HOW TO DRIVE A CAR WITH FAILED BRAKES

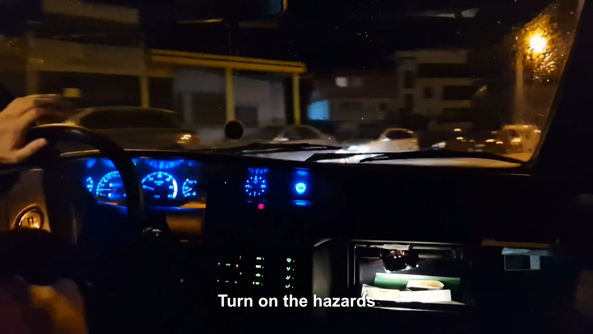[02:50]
Attempting the most stupid thing we can ever imagine. This is going to be our first immediate stop. It's going to be interesting. I am completely engine braking.
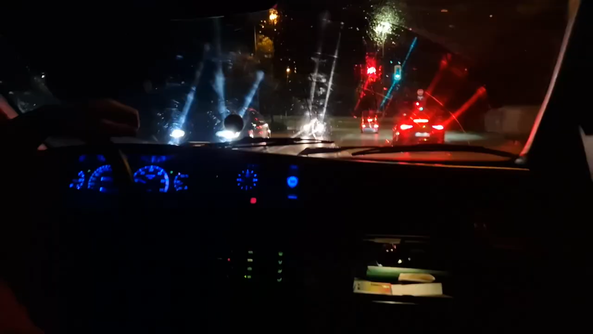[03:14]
Going very slowly, engine braking. Engage e-brake. And we are coasting to a stop. Now in front of us is George. Let me engage the rear. There we go. Going to be a very interesting night. I'm already very on edge.
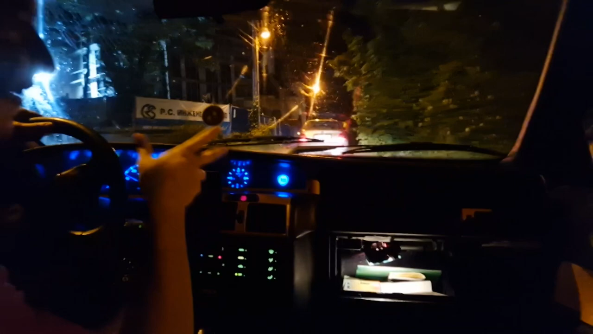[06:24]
So George is using his second car, his worst car, not the BMW.
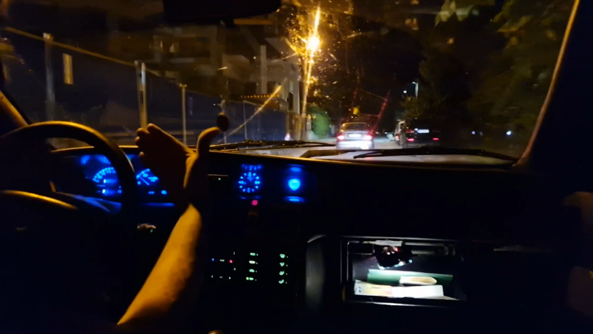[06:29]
So just in case I need to do some emergency braking, I go into this car instead of somebody, a human, a child, a different car, either or BMWs. The issue is,
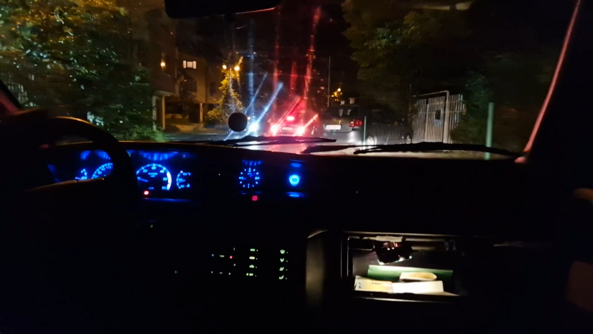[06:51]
come on then. Second gear, baby. Uphill. So we now will have a slight downhill, and then
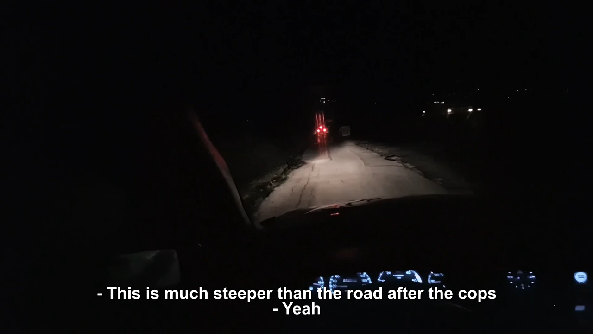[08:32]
Това е по-стръмно от панорамния. Да. So this is the steepest place we will probably encounter.
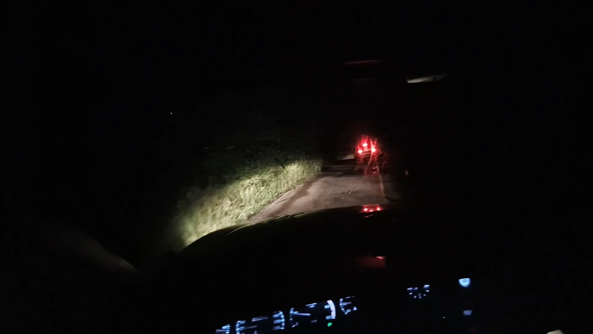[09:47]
So when me and George were planning this excursion,
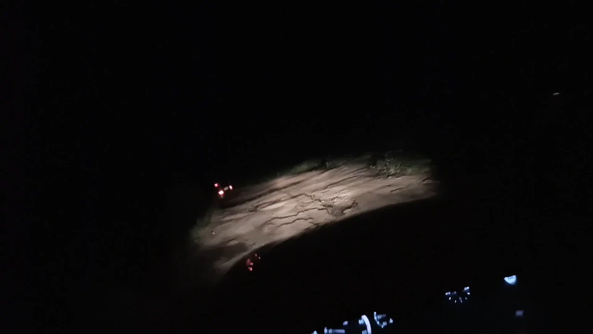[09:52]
I tested it with the BMW, how it will go. Oh. Stay here. Oh. Emergency braking for a second there. Аз не бях сметнал, че дизелите се придвижват сами.
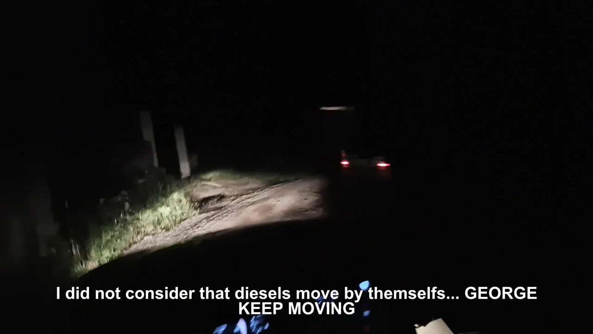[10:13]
Георги, давай, движи се! The the clutch and the transmission is going are going to take a massive beating tonight.
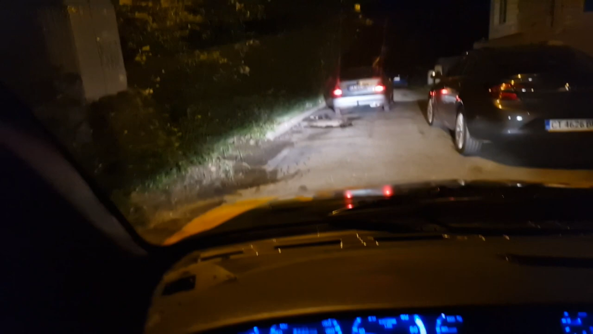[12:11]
Wow, that's a big ass rock.
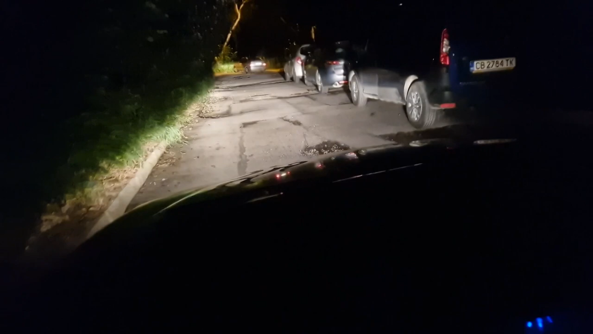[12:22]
I have engaged reverse, just in case. Because reverse is our optimal braking capabilities. There we go, uphill.
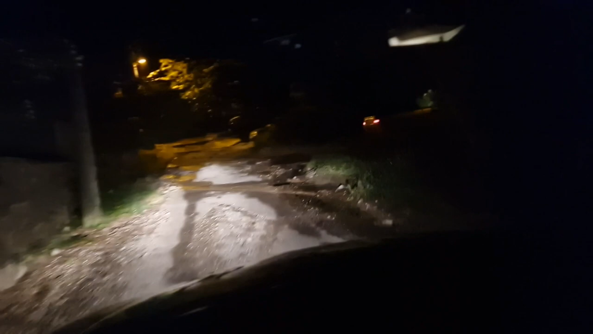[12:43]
What are these off-road roads? We're passing through creeks, rivers, without any brakes.
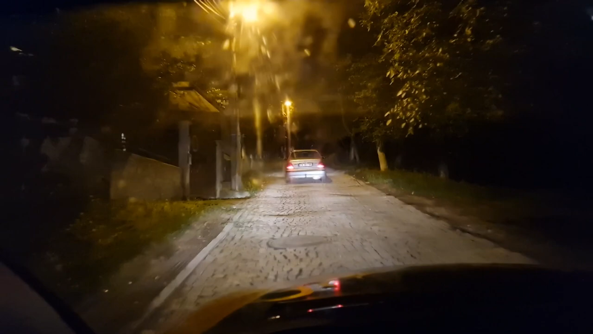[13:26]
and we're going on the main road again. But it's only for about, it's less than a kilometer. So, yeah. It's time to feel the adrenaline again and the worry. But it's the place where cops almost never, I've almost never seen police people. But it seems to be a night for police people, so.
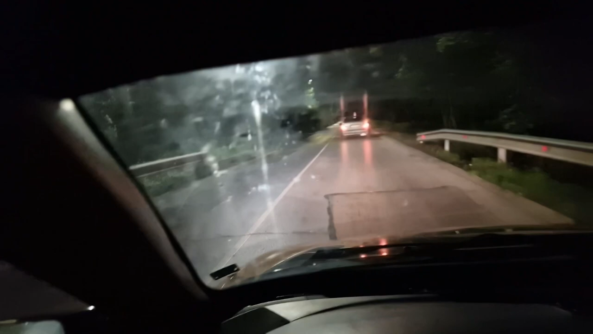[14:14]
Yeah, we're moving pretty swell. If I dip the wheel, does it shave speed? No. When I'm in gear, we're going so slow that the diesel is actually pushing us forward. Yeah. It's not even locking us. All right, we're doing very well, George. Yeah, this is perfect, man. Look at me, big chilling here.
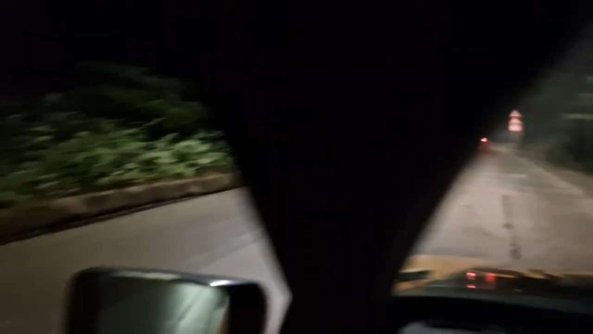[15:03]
Oh, George boy, go with him. No. No. Second gear? Oh, yeah. Maybe a bit too fast. Oh, shit. I'm gonna hit that speed bump real nice, George. Now, the e-brake's doing stuff. The e-brake works still. And now it's not only almost level, we're going to hit a slight uphill now.
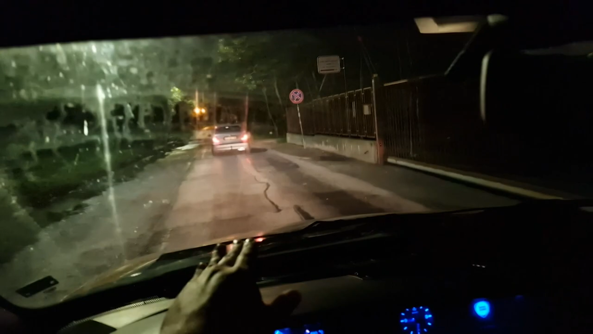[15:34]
I need to engage first gear. Okay, we are nearing a turn. We need a... Oh. George will now demonstrate where we need to go. I'm going to...
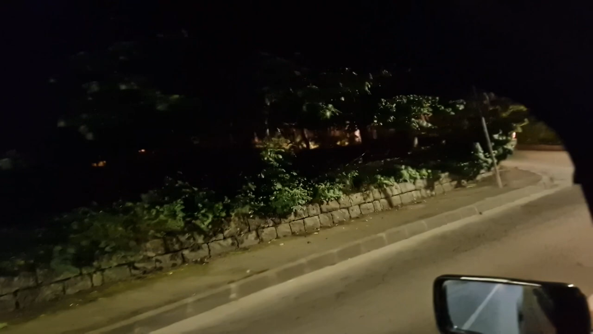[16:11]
Yes, it's not the most optimal of turns, roads, road connections, but go, go.
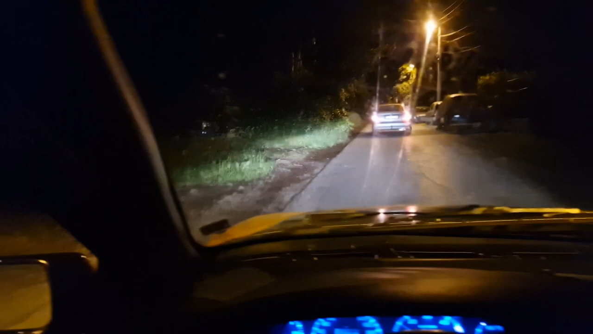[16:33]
And we're almost at the home stretch.
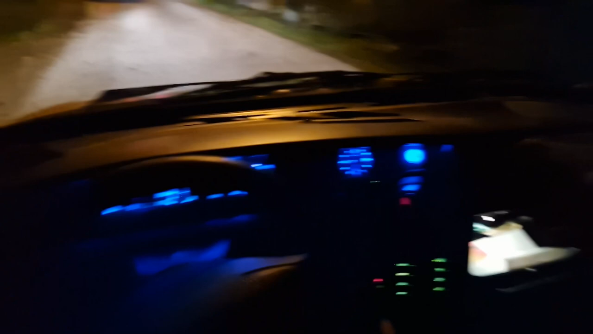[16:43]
E-brake, reverse.
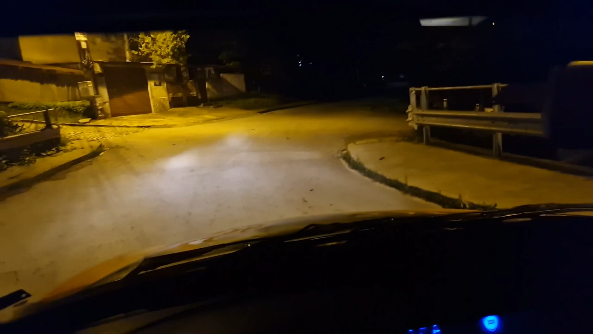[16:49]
Oh wait, I actually went into reverse way too early. I can't even make it to the turn.
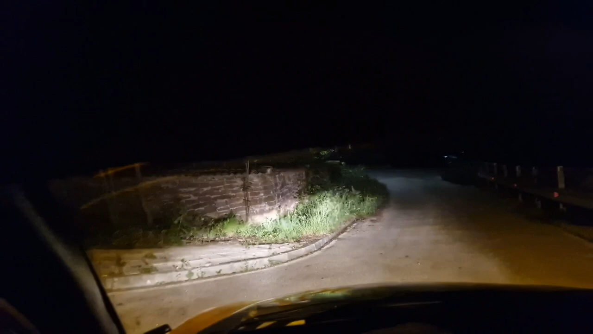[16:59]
Damn, who's this BMW man? What the fuck?